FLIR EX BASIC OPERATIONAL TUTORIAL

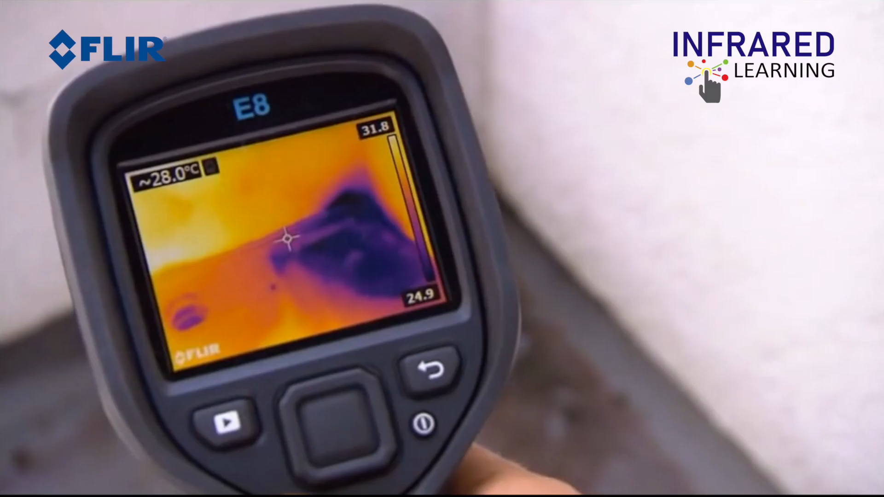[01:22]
On screen: spot 28.0°C
The FLIR EX series are designed to be a point-and-shoot style.
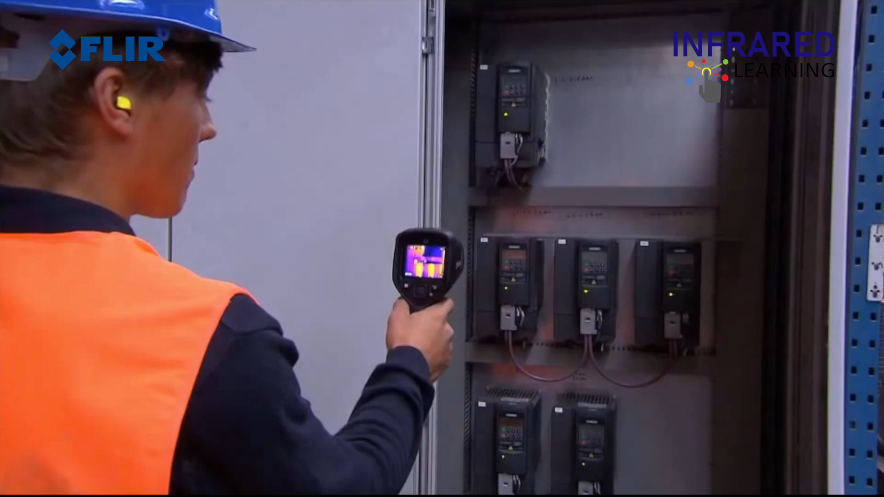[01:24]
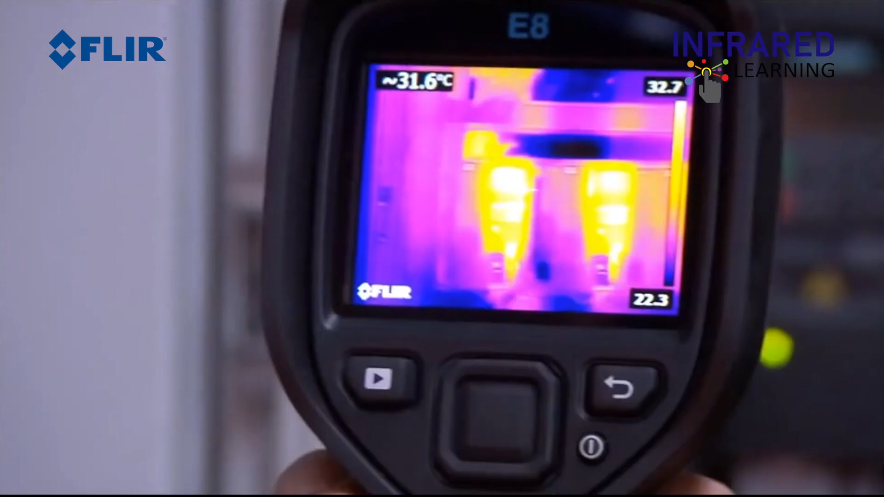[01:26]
On screen: spot 31.6°C
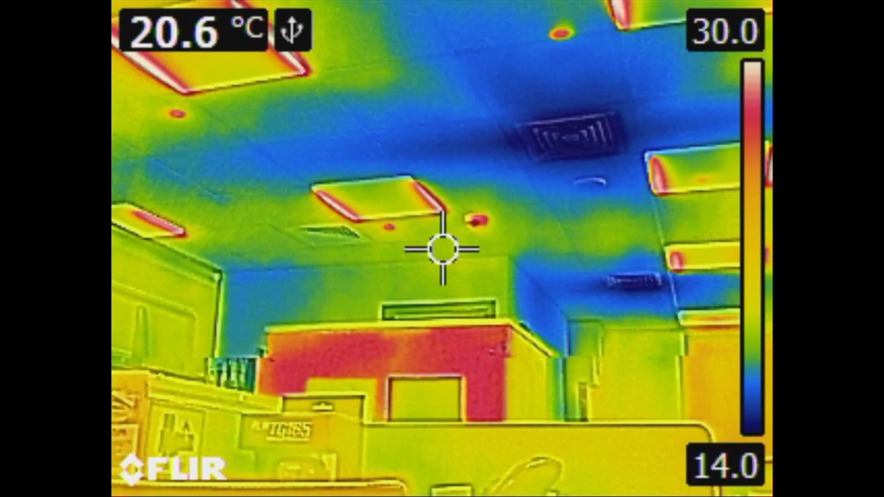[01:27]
On screen: spot 20.6°C
It is a fixed focus lens that gives you wide,
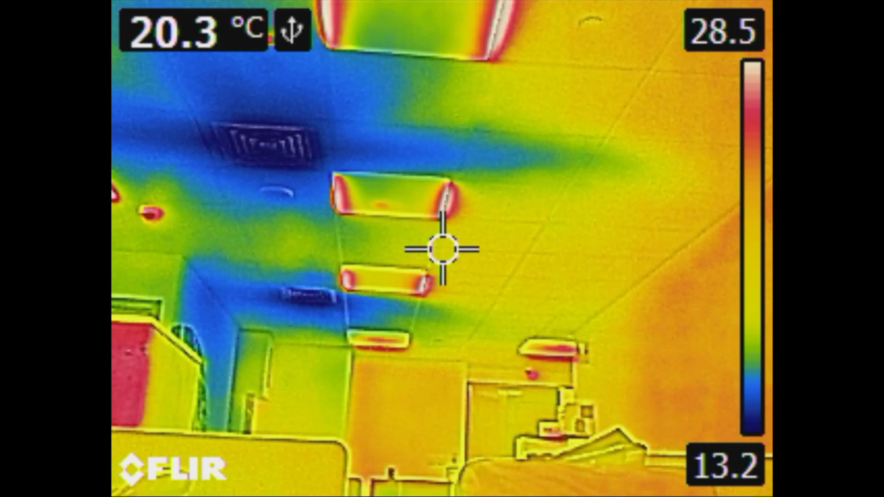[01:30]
On screen: spot 20.3°C
45-degree field of view and a bright 3-inch LCD display.
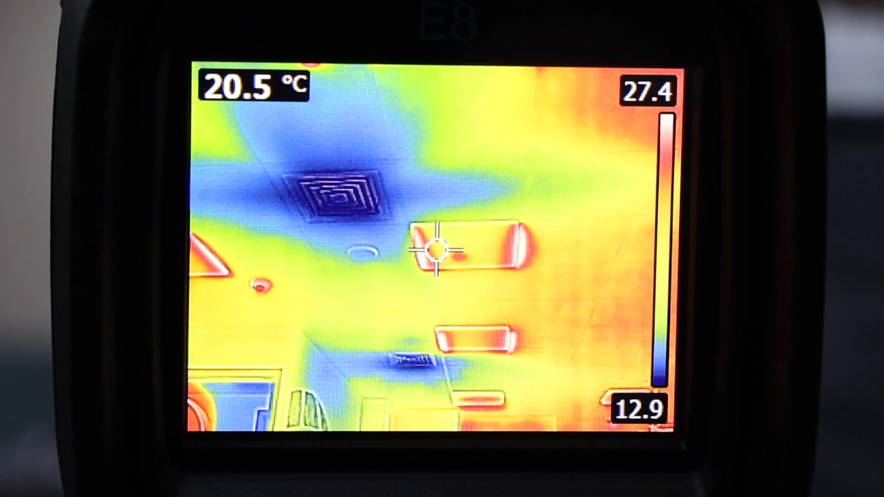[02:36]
On screen: spot 20.5°C
archive button for viewing your saved thermal and visual images and videos. To the right of the navigation pad is the back button that can be used to go out of a selection in a main menu or go back to live image. Underneath the back button is the power on or off button.
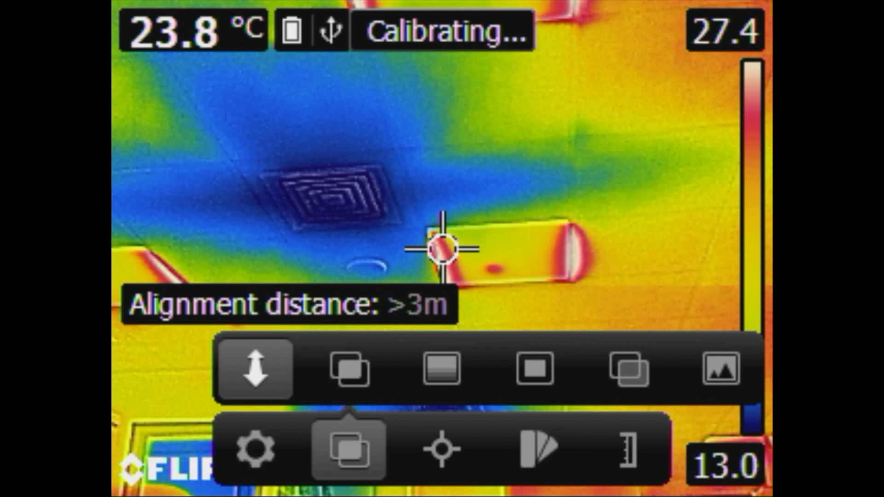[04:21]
On screen: spot 23.8°C
then select the image mode icon. You'll have alignment distance, which is used for the MSX. This allows for the parallax to line up with an infrared and digital camera.
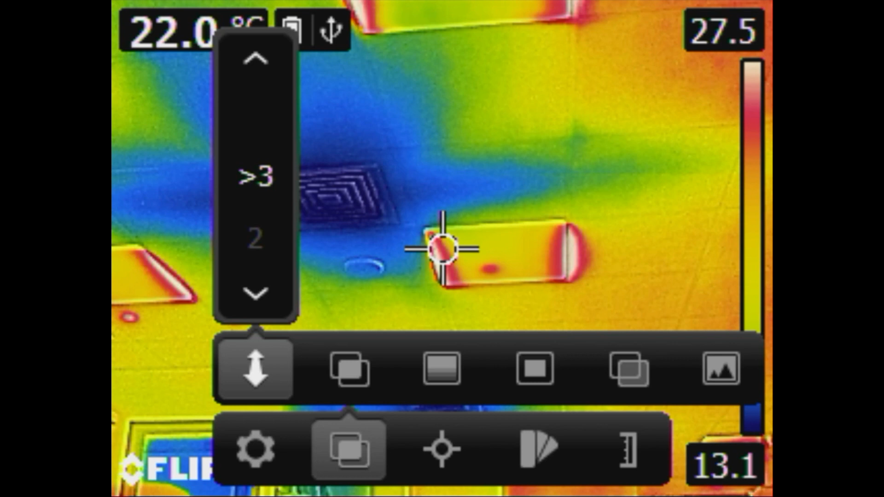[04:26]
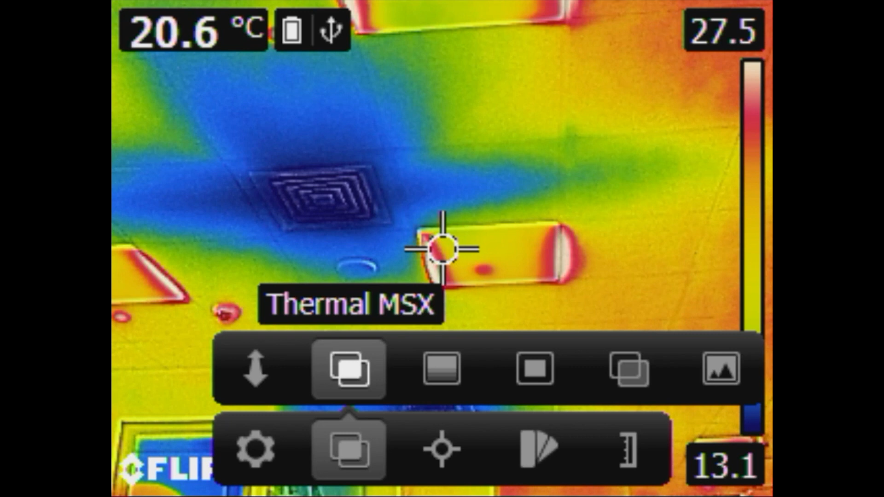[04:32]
On screen: spot 20.6°C
Next is MSX or multispectral dynamic imaging that superimposes the visual image under the thermal image. For example, a circuit breaker has many numbers and it can be seen in a normal thermal image mode only.
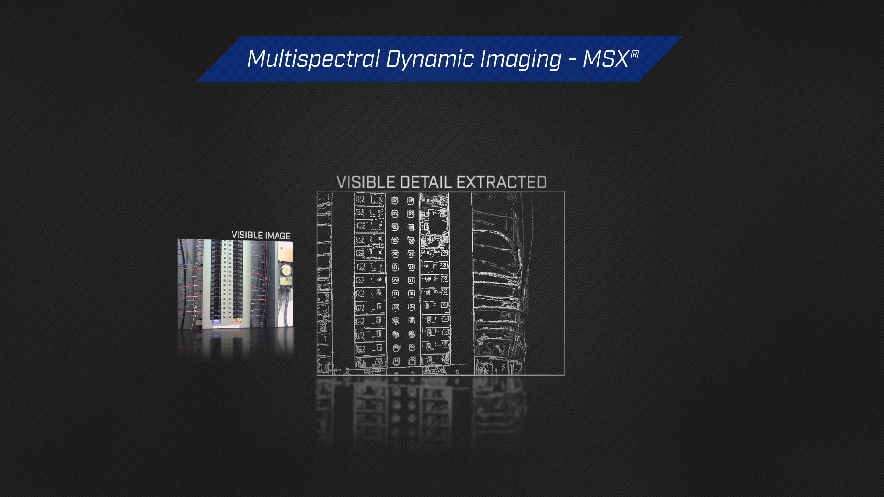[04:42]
But, by MSX, you can clearly see even the small numbers in the circuit breaker.
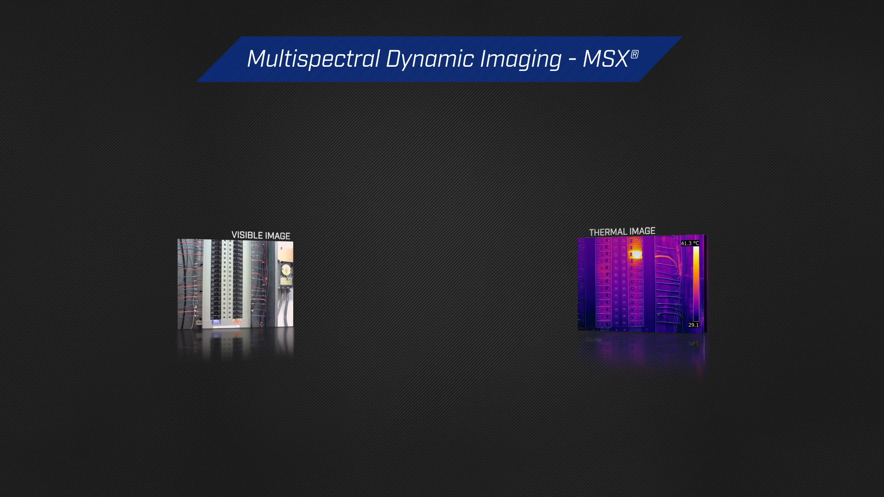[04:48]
This feature overlays the digital with the infrared image. In the following thermograms, you can actually get the breaker numbers or nameplate information of the motor which are very helpful in troubleshooting and analysis.
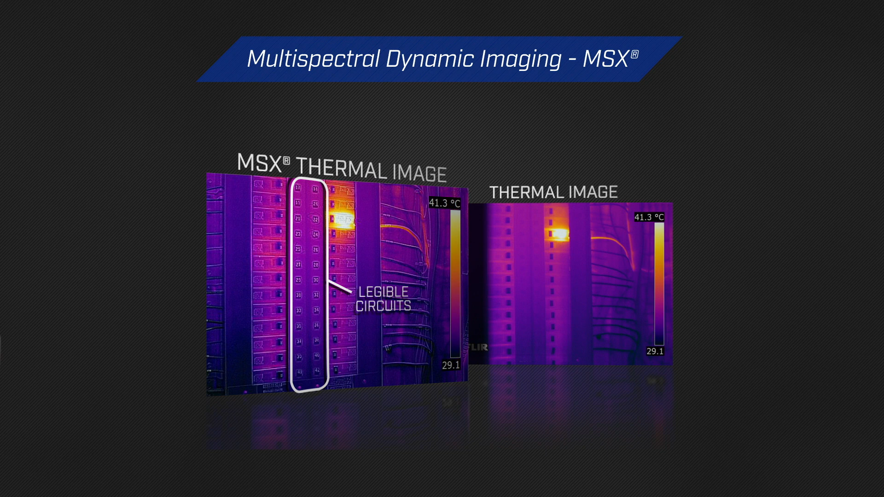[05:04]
On screen: scale top 41.3°C
Thermal only is pure thermal image. It will store both infrared and digital image at the same time. Picture-in-picture focus carefully for the best visual to thermal picture alignment.
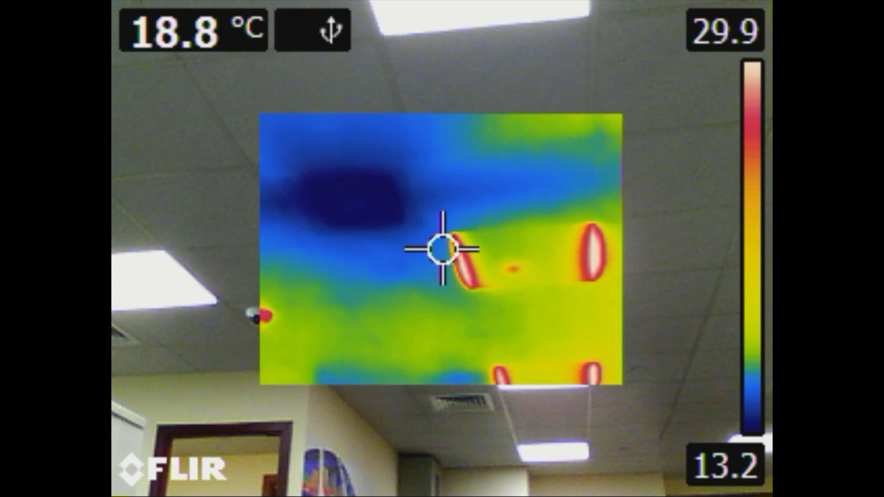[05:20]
On screen: spot 18.8°C
It's very useful in highlighting the problem areas while providing visual information at the same time. Next is thermal blending.
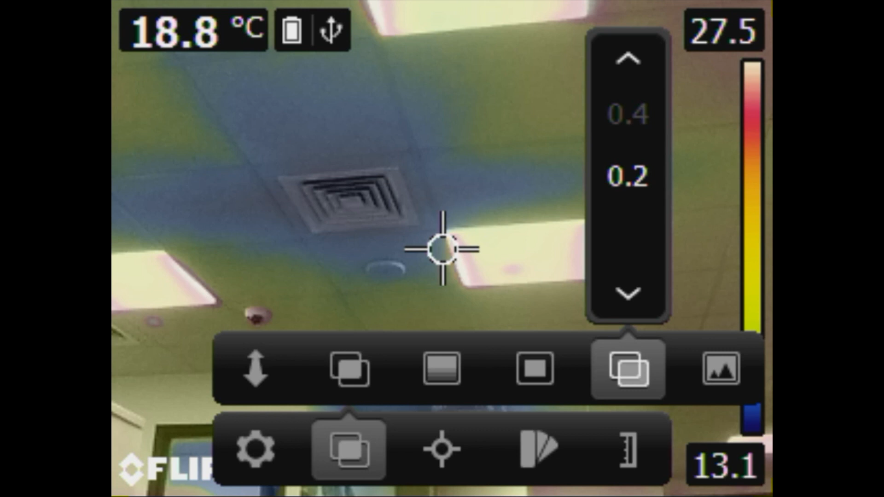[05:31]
On screen: spot 18.8°C
The thermal image is overlaid over the digital image. And last is the digital camera, which displays just the visible image.
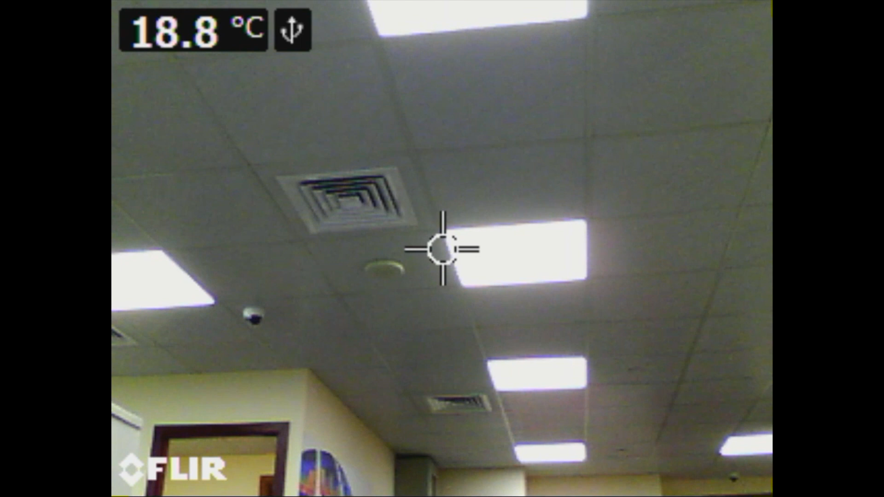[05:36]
For those of you who are new,
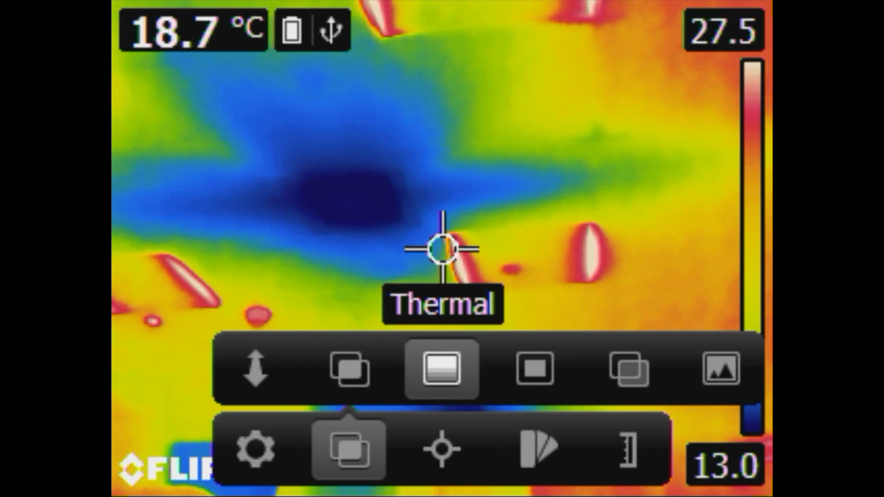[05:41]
On screen: spot 18.7°C
we recommend to use the thermal only mode first as this will help you better understand what's required for proper focus.
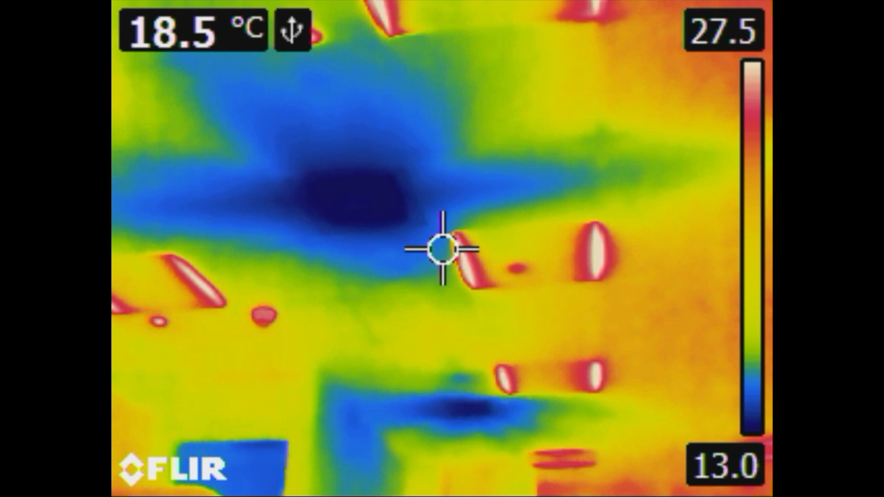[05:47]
On screen: spot 18.5°C
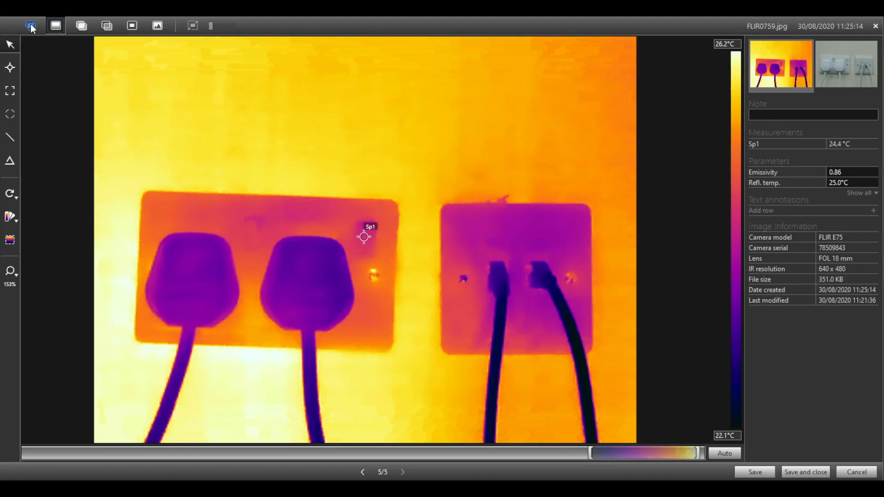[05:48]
You can also change the image mode later in FLIR Tools or FLIR Tools Plus.
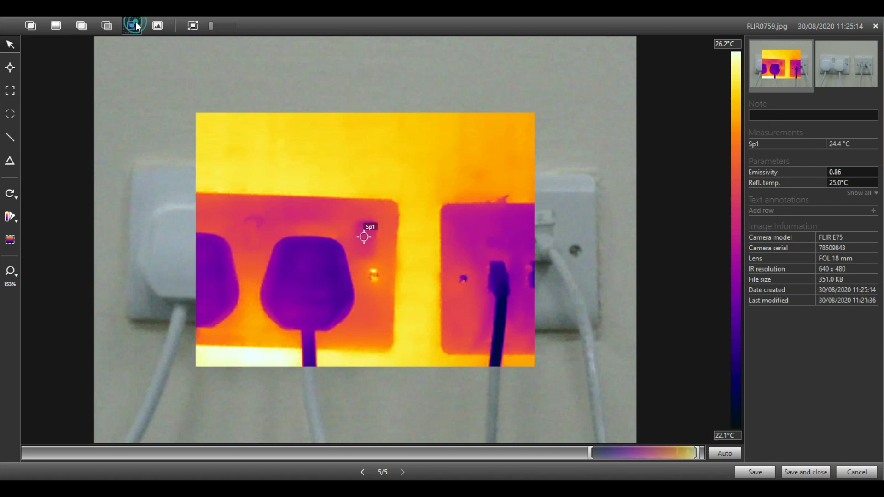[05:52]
Tune your thermal images by adjusting the level or brightness and span or contrast. This allows you to highlight important areas or get better visualization of the target object or area. By default, the camera is set to automatic adjustment mode. This will automatically set the scale based on the hottest and coldest object in the frame. To manually adjust the scale, go to main menu and select the temperature scale icon located in the main screen.